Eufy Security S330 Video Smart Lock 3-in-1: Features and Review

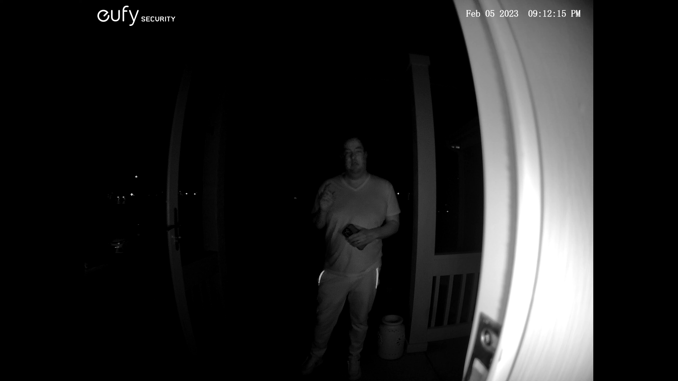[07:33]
This is the quality of the 3-in-1 video door lock at nighttime with the infrared and the audio quality so that you're going to hear from it.
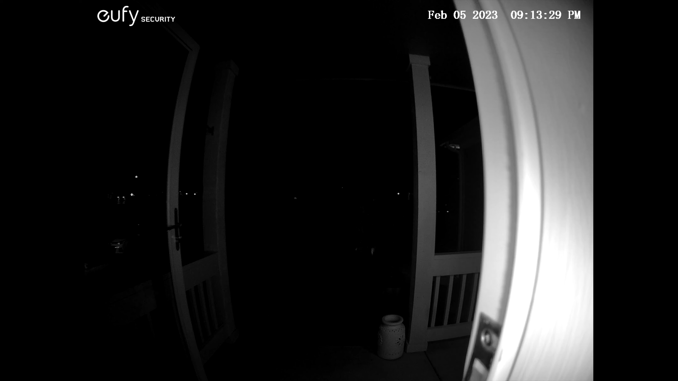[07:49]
Here's the video quality during nighttime with infrared, but I also have my exterior light on. So this is going to allow you to see a little bit more. So now let's go to the app. I want to show you around the app real quick. Going to do a quick run through of it.